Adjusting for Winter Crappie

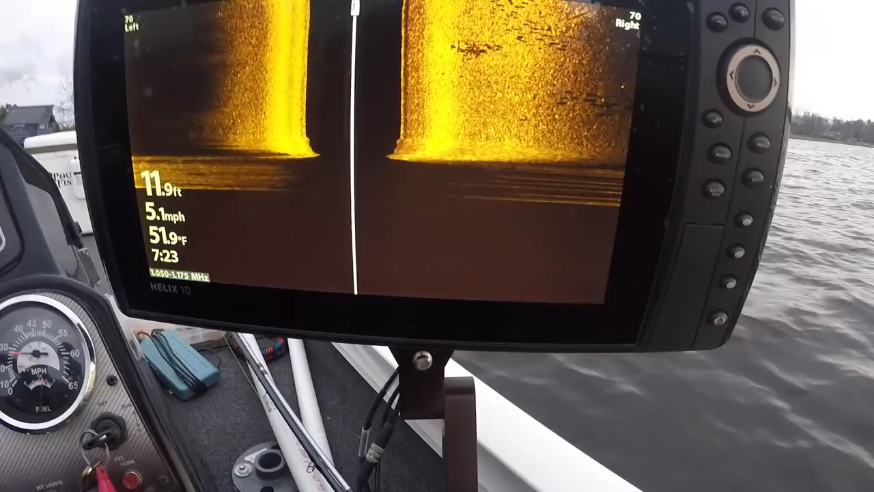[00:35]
On screen: depth 11.9 ft, water 51.9°F, speed 5.1 mph
right so we start off with oh yeah see those marks right there folks right there we've
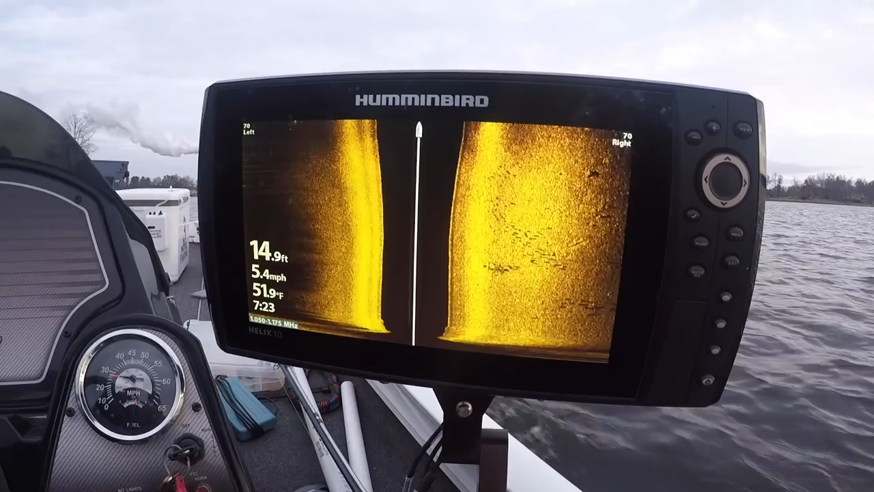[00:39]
On screen: depth 14.9 ft, water 51.9°F, speed 5.4 mph
got something going on over there so we utilize side imaging to start off today with uh just finding our fish basically giving us some points that we can fish we can find some there's another good pile of them right there so i just threw my buoy
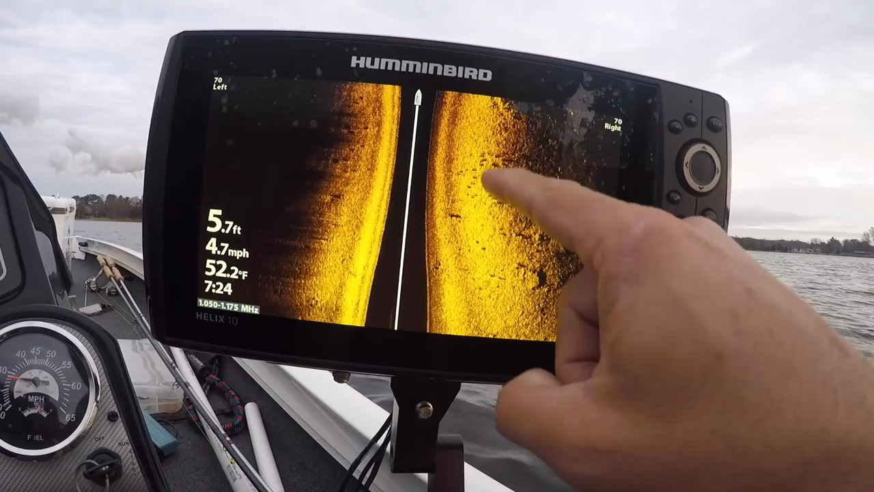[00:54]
On screen: depth 5.7 ft, water 52.2°F, speed 4.7 mph
good fish here really just all around in there that's that's pretty solid looking fish even
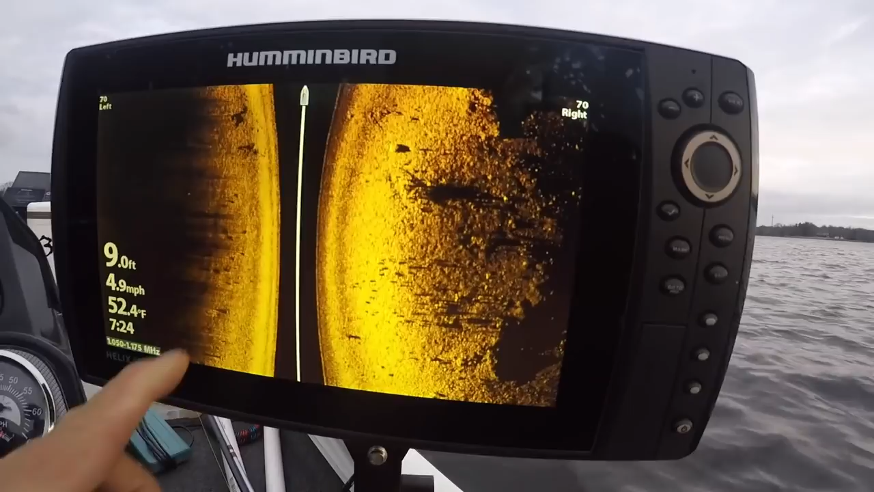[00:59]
On screen: water 52.4°F, speed 4.9 mph
to the left so there you go the power poles are down we've stabilized our boat our side imaging is on the trolley motor this is the image we're getting right now just right off the bat
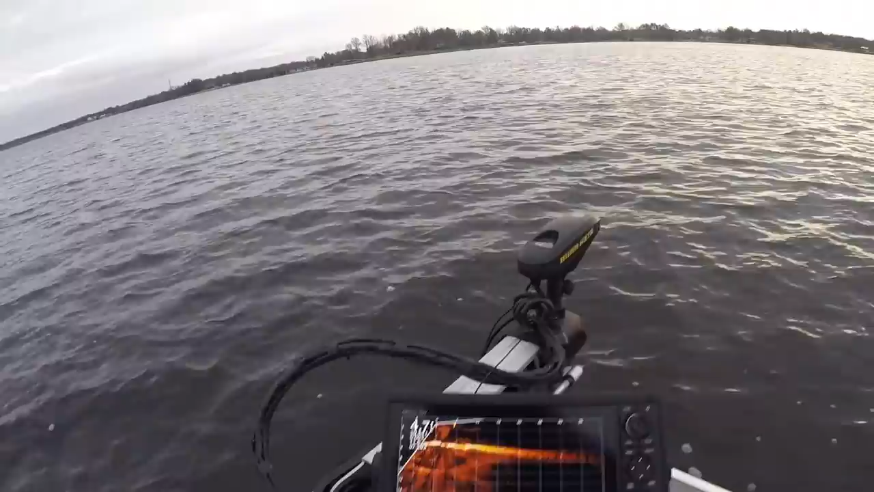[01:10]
i'm going to maximize my screen i always do and we're going to be really scanning out there at 50 feet so 50 foot when we're scanning right away for these winter crappie right here these
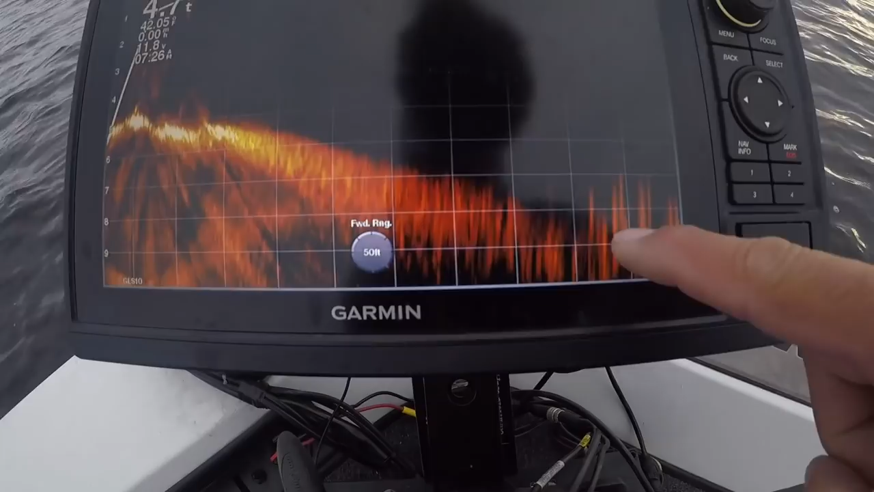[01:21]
guys right down here that's really blurry because we expanded the screen but it looks like they're 40 feet out that way so we might pull up the the
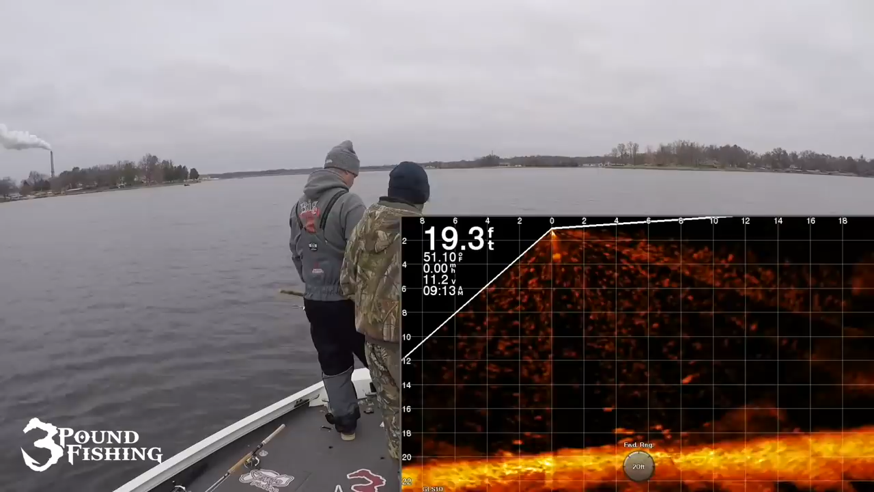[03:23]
On screen: depth 19.3 ft
so we were just having a ball on this day we actually caught tons of fish you're about to see a bunch of them having a little contest makes it a lot of fun we're utilizing side imaging and live scope as you can see right here early in the morning these fish were definitely you know a little shallower but i'll tell you as the day progressed they actually ended up schooling up pretty good and we actually went chasing them so power poles down folks and we're going to get on some crappie here shallow because we're early in the morning still
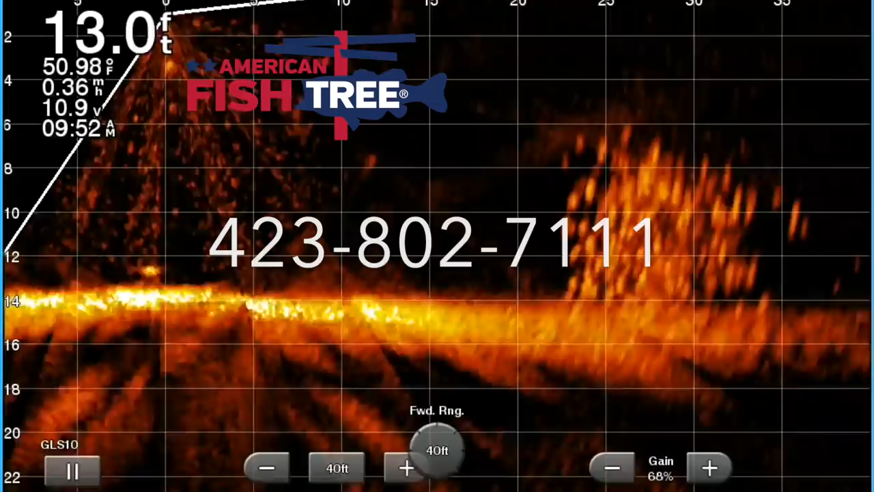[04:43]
On screen: depth 13.0 ft, water 50.98°F
my friends is an american fish tree attractor i'm so amazed by how much fish it has on it